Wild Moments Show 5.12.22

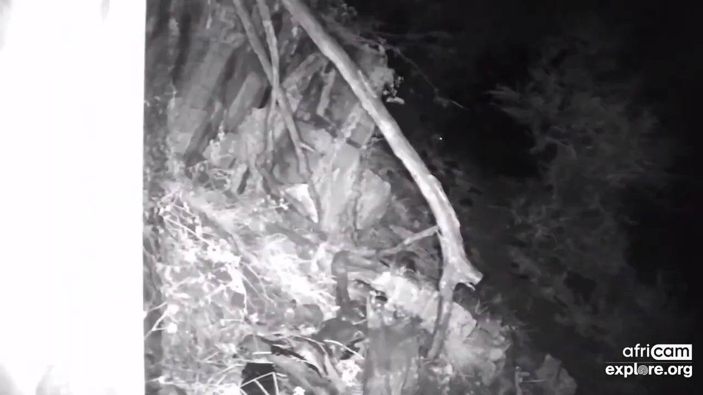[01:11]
oh i love it when we see those eyes i just realized what that was
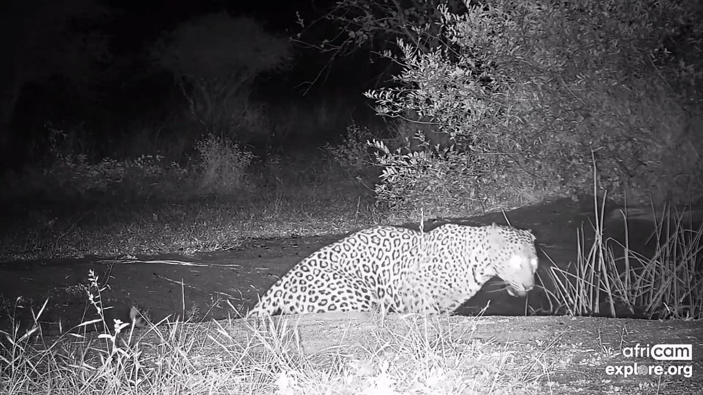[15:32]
hey lauren we haven't seen a leopard in a while it's been a long time
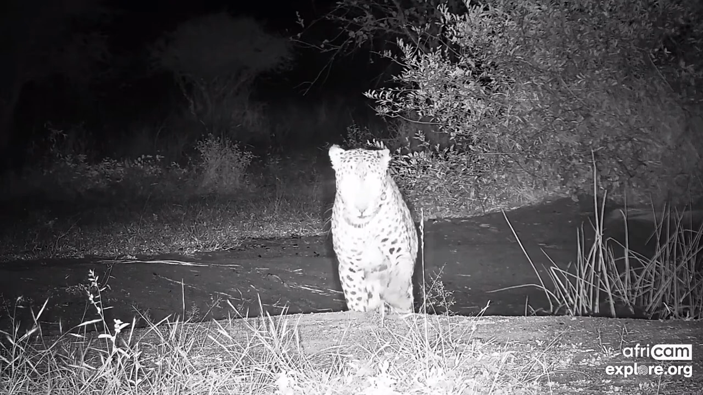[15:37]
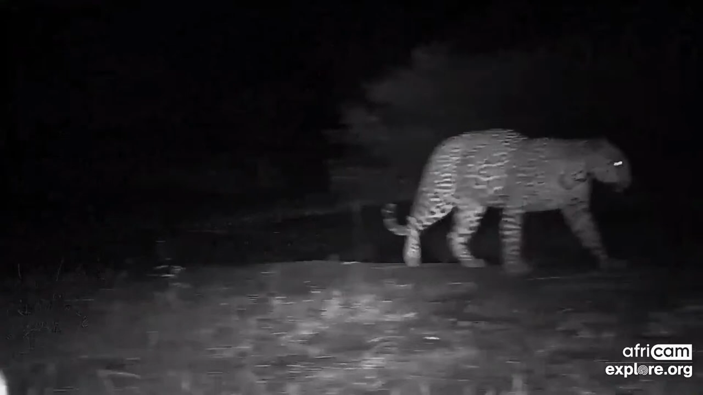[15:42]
i'm going to use one of my south africanisms yeah yeah whoa that's a belly and a half and that is there is a so from what i understand um so this is cat eye pan in baluli and from what i understand we don't know this leopard so it's not one that we've seen before on the camp it's obviously a female um you can tell if you look under the tail
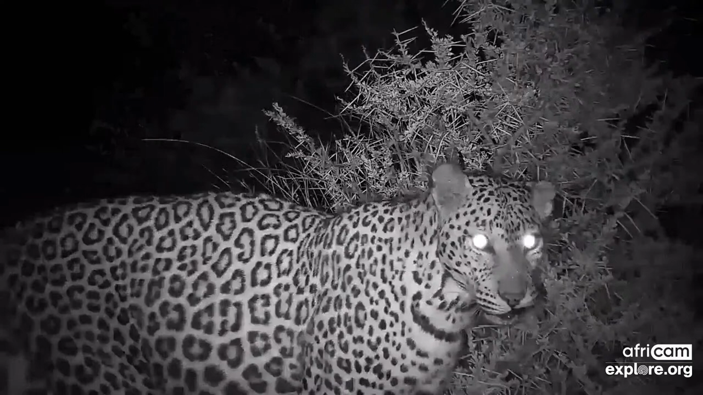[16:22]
she's beautiful this left side of her mouth seems like she's got a bit of like an old that's a strange tummy though yeah it's very uh very in the middle do you know what i mean
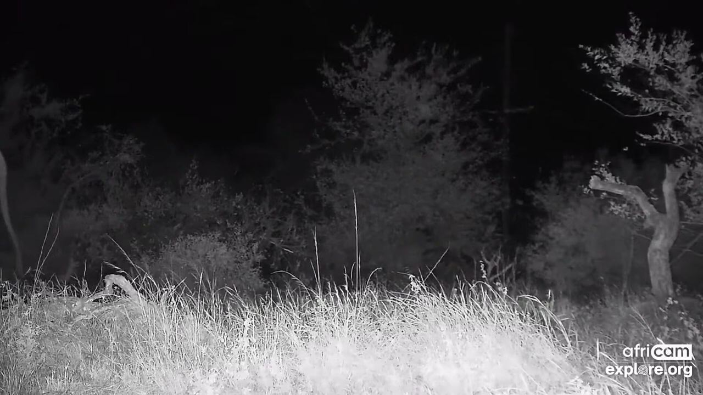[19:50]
i think the elephant didn't expect that either wow i don't know if the
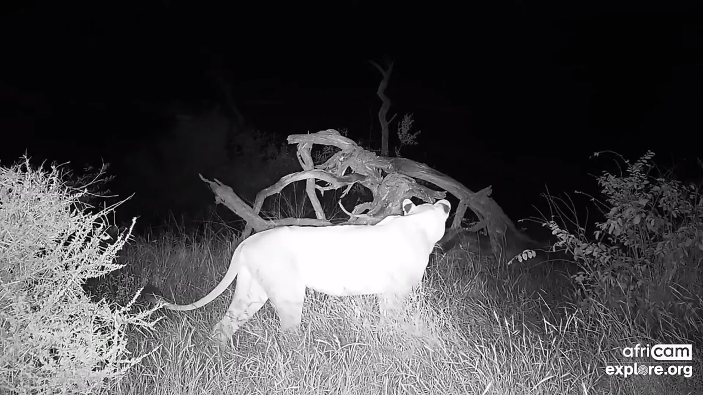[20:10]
zoomie even expected that whoever's controlling that camera it just shows you the stuff we miss exactly that's an excellent point i always find it interesting when predators are around elephants because they know they don't start it
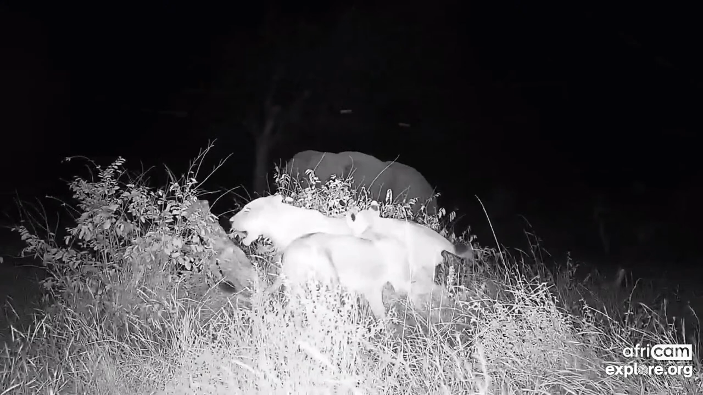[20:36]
don't stand a chance but um doesn't stop them from being irritating to the elephant
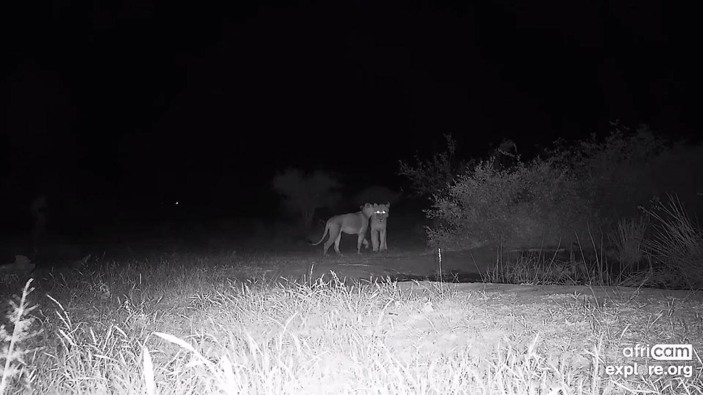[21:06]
oh they're not bothered look at them it's no time to groom exactly yeah like oh no we were just we just happened to be here you know giving each other some affection we don't know where you elephants came from
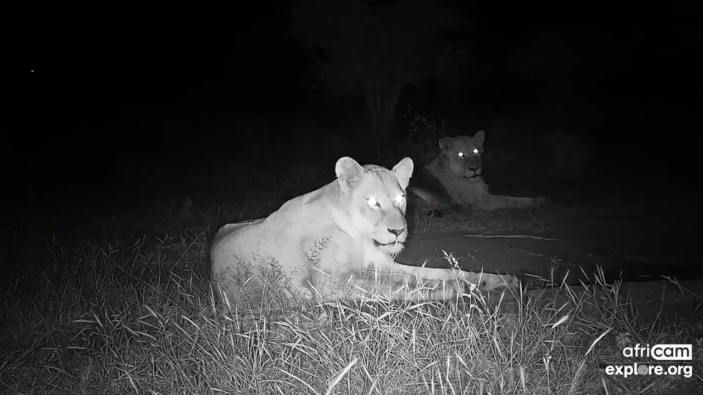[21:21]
that's a stunning shot oh that was a little unexpected too the lions know where they stand when it comes to elephants they do they'll try but they do
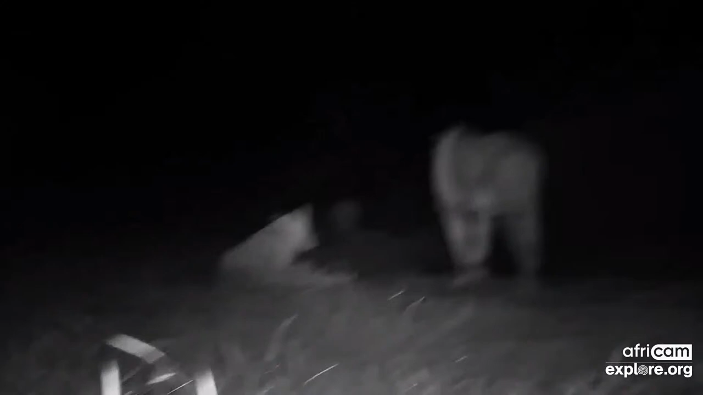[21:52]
absolutely i think they'll pay dearly if they make a mistake um while trying their luck you know one one um elephant foot on your body and you're gonna game over i really didn't expect that yeah i thought we were just watching some ellies oh here you go here's your eyes yeah
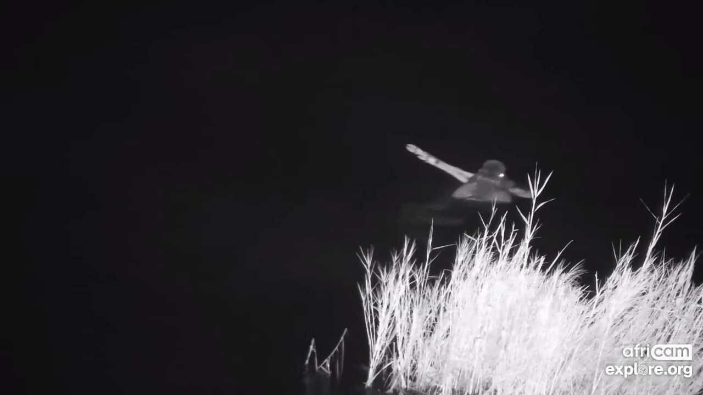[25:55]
to see the croc with the impala legs lisa
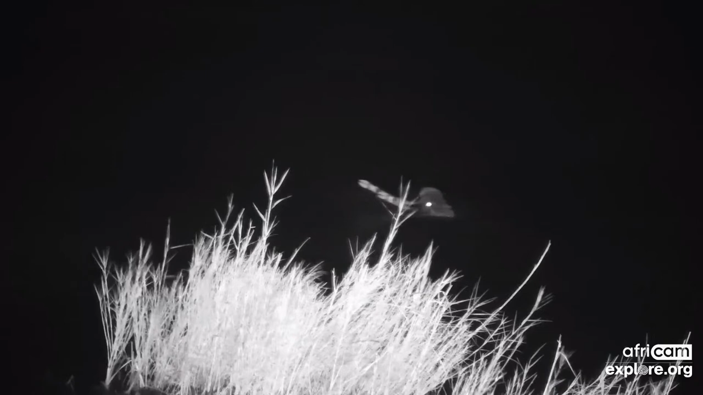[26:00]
the image that you created in my head last week is certainly not this
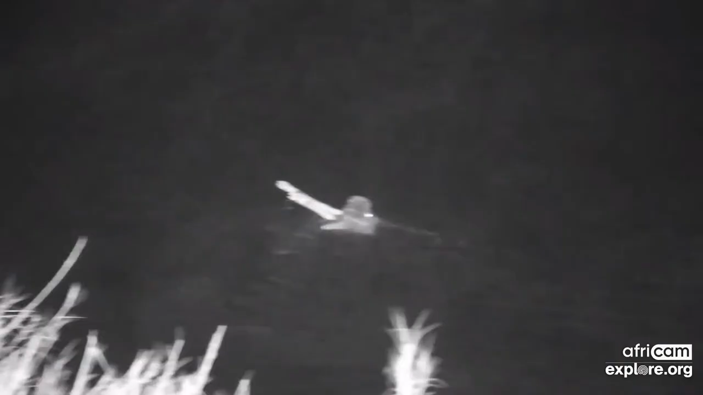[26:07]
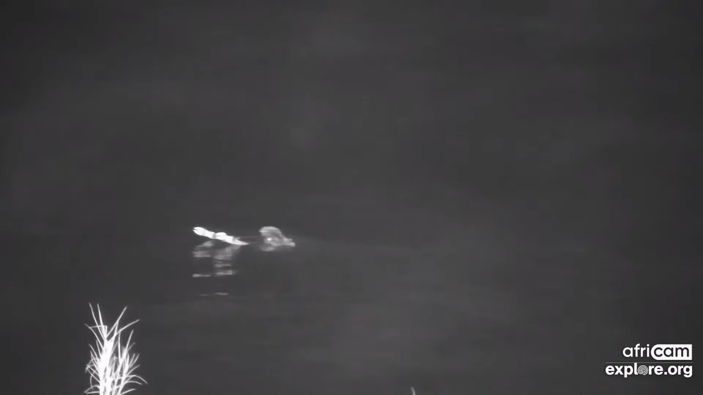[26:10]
but this is still incredible this is thank you this is still amazing um and it's even more amazing because this was not what i was expecting but it's a croc with with some impala legs in its mouth i wonder if it's stole it scavenged it ambushed
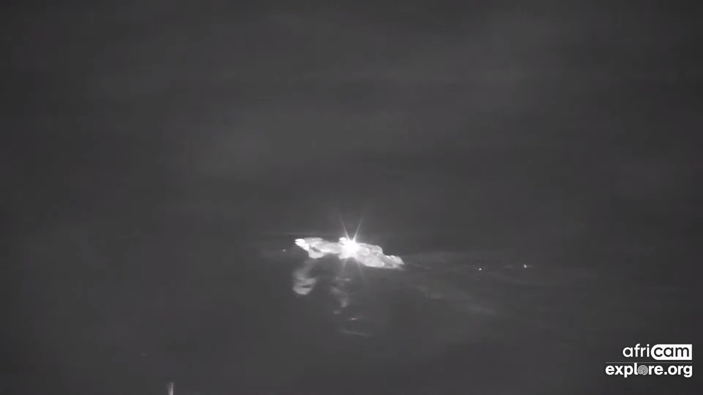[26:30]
it hunted that i wonder if it's a whole impala that's also a good question it's a very happy crocodile that's for sure yes and there's something about his like swimming cruising
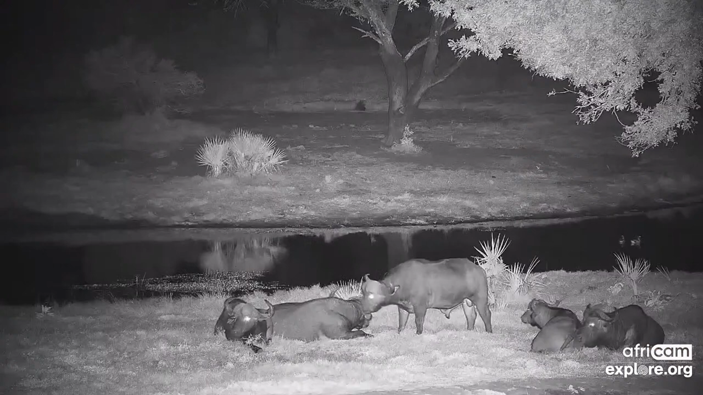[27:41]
beefalo some beefies they look so relaxed you know it took me a while to actually appreciate spending time with these animals it wasn't yeah straight away oh what's that in the background is that a porcupine